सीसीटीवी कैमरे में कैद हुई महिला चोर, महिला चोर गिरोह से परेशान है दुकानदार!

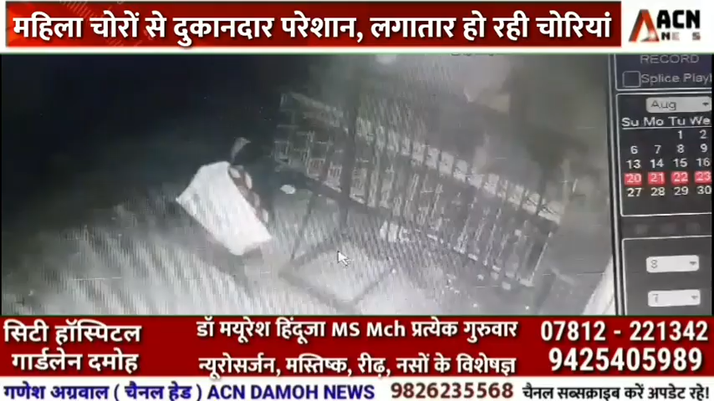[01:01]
किसी भी तरह की कोई कारवाइन नहीं की गई है सिसी टी वी कैमरे में देख रही है महिलाएं महिला चोर हैं जिनके द्वारा एक दुकान की चट पर पहुँच करके सामगरी को नीचे फेक करके चोरी की गई है साथ